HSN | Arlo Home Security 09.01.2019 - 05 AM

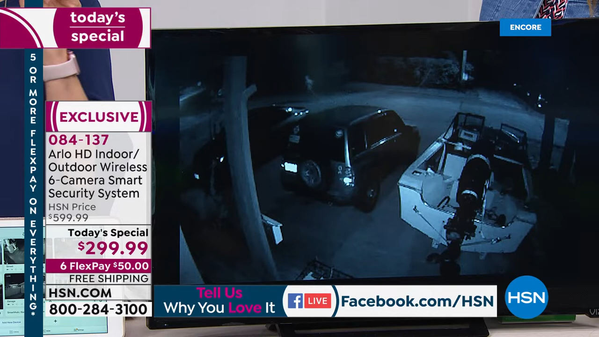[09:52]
be inside and you can see what's going on outside you don't even have to get out of bed and remember everything's done on the app so you download
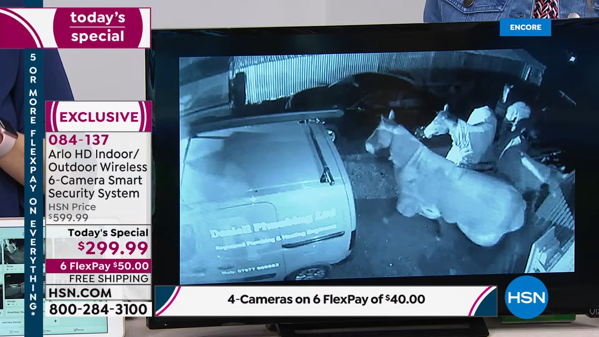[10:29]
time it starts recording which i think is great and i'll show you right here on the the battery by the way was that someone stealing a horse the
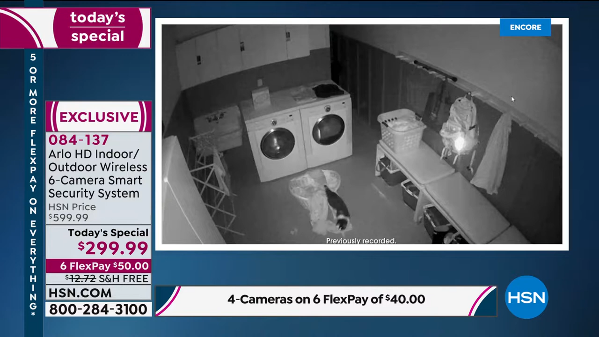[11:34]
is amazing it's the best eyewitness you can ever have uh you know and it always helps make a case so anytime you can protect yourself with
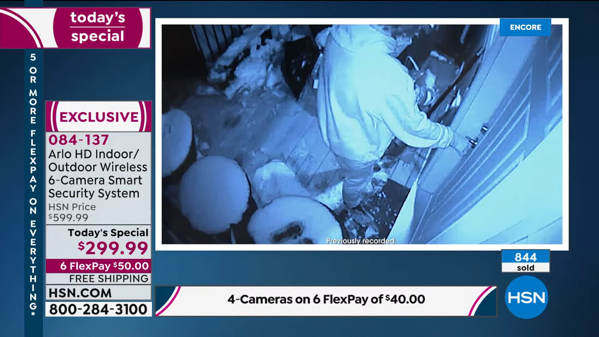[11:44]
something as good as this um or just like right now looking at the culprit
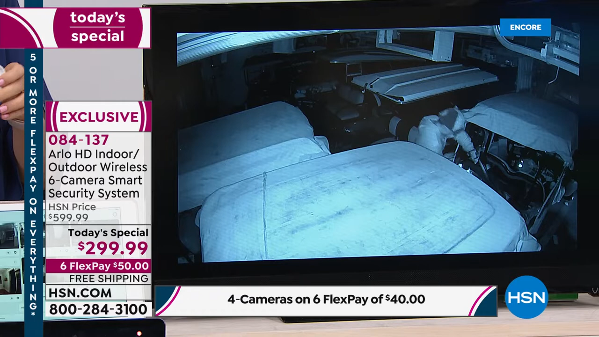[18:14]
we we like the peace of mind to give back for security but um i'm a nature lover and we set a watering pan out in our backyard and we have just had the best time we've had a pack a big family of cavelina we've
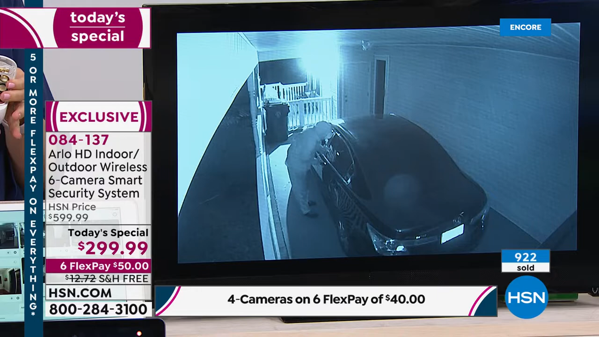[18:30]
had owls taking a bath in it and rabbits and birds and we have i you know
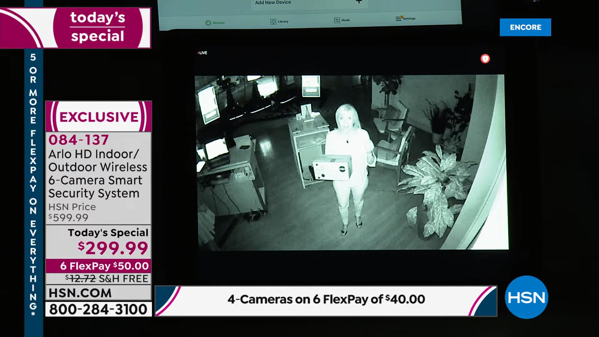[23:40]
at your house and right now i can see these little red dots so i know that the infrared vision's on and this is what it looks like it's black and white so whether it's during the day or night if somebody comes on your property arlo sees maybe you're inside and it's pitch dark out arlo can see but arlo starts to record so if somebody steals a package or if they're looking in your window or if they're just casing your property you can give that video to the police the
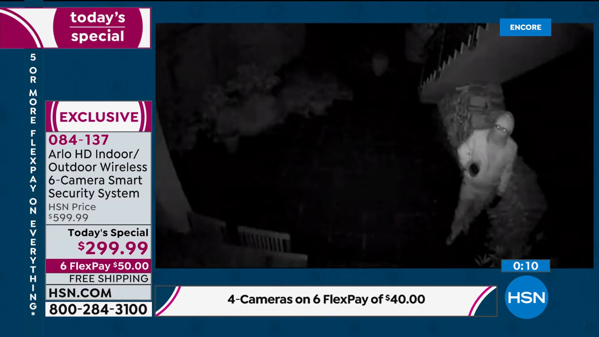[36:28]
landlord was going into her apartment yes she was away at work he's he has a glove